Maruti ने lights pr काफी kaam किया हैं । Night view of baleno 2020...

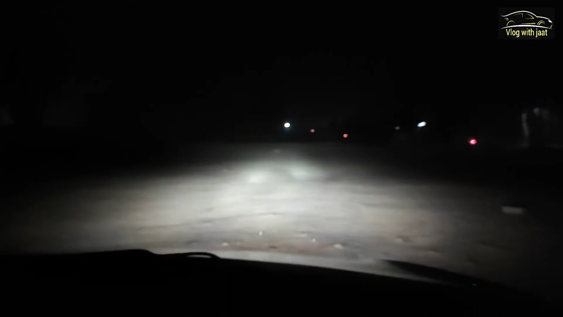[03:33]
जो मैं आ इतना focus, भाई, बहुत अच्छा खासा focus मिल जाता है, काफी दूर तक light जाती है, ये देखो, ये मैं इसे एक, ये कम किया, ये मैंने DRL off कर दिया, पुरे light off कर दिया, ये मैंने ये on किया, ये main light है, ये इसका lower beam में, ये है high beam में, ये मैंने बंद कर दिया अब से, ठीक है,